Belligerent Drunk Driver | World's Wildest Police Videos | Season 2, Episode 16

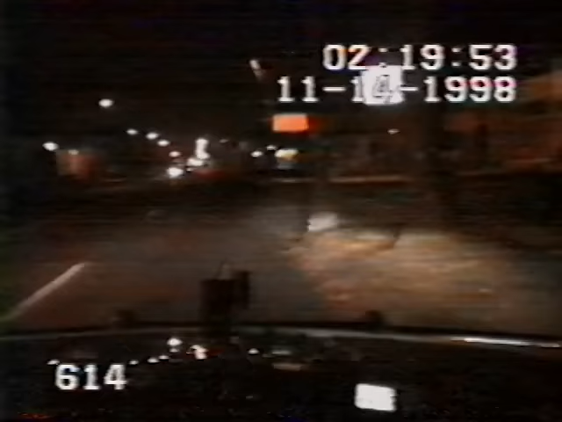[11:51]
Suspecting a DUI, state troopers pull the car over. Officers find a teenage girl behind the wheel, reeking of alcohol.
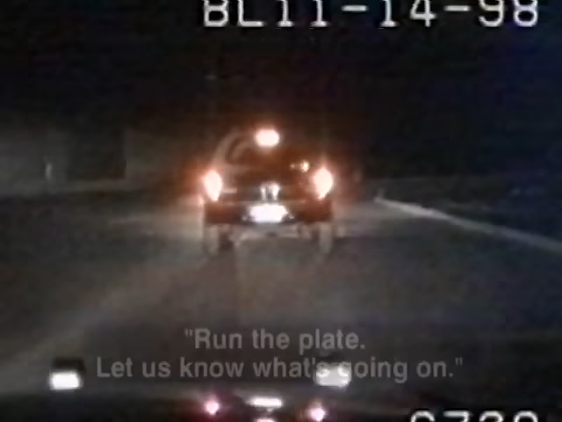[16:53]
Realizing that they're about to go down, the kids rethink their options. The 17-year-old driver floors it.
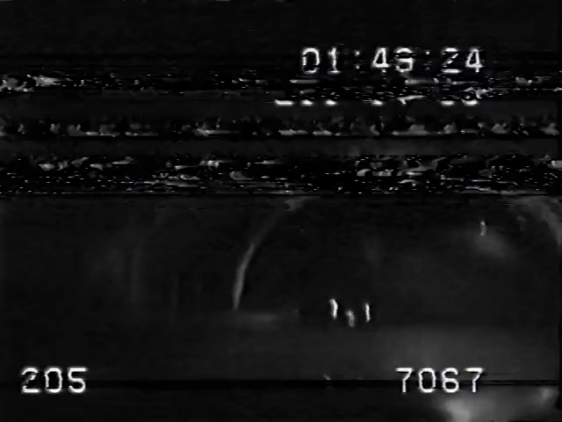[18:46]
Police stay hot on the suspects' tail. And in a last-ditch effort to escape, the teenagers hop another curb and go off-roading. As the suspect tears across a high school soccer field, police see an opportunity to end the chase.
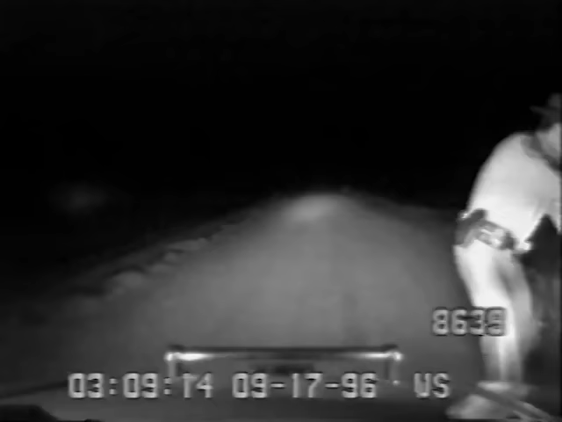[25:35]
What he finds is shocking. The suspect is the 18-year-old son of a local police officer.
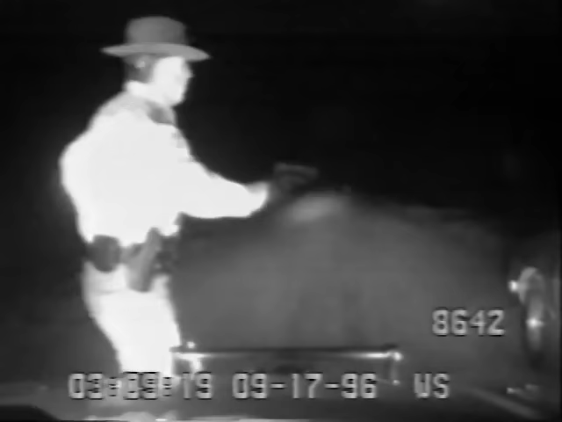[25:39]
And he's holding a sawed-off rifle to his own head.
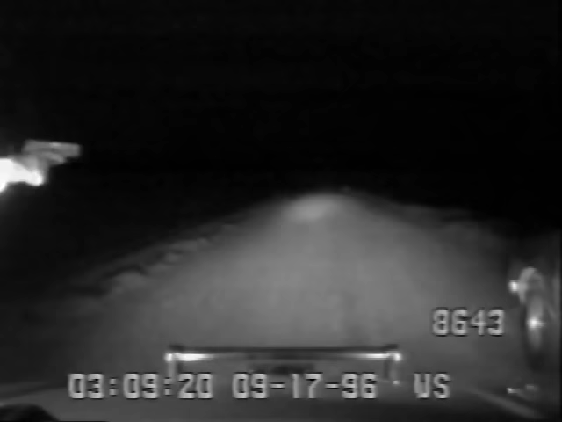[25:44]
The deputy backs off. He's had to deal with this young man before. But this time, the kid's clearly over the edge.
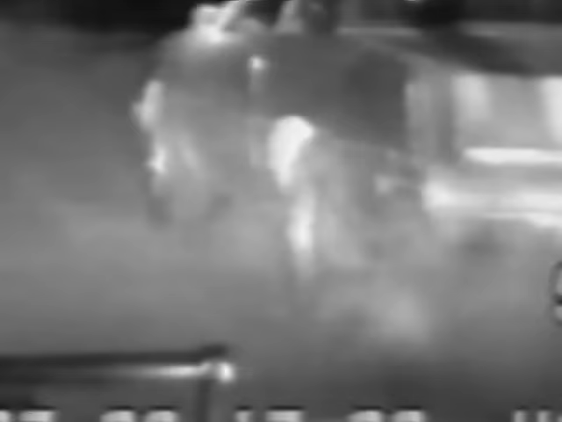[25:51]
Suddenly, the armed suspect roars away in a cloud of dust. Backup arrives and the chase resumes. But the suspect pushes the car too hard. His engine blows.
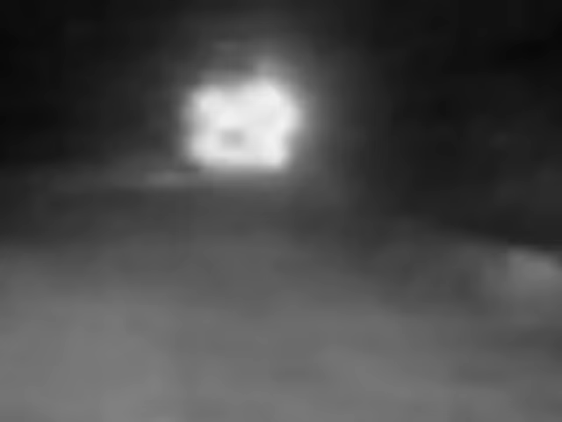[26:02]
The sedan is disabled and stuck in a ditch. But the danger is still very real. He's got a gun! He's got a gun!
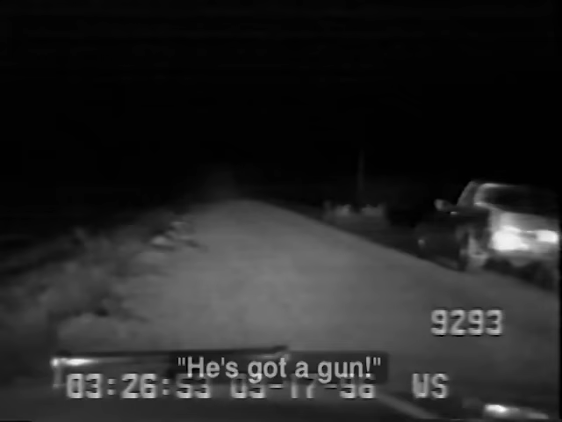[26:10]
The deputies persuade the man to step out of the car. He raises his shirt to show he's now unarmed. But the deputies are still cautious. This suspect may be related to a fellow cop. But he gets no special treatment here.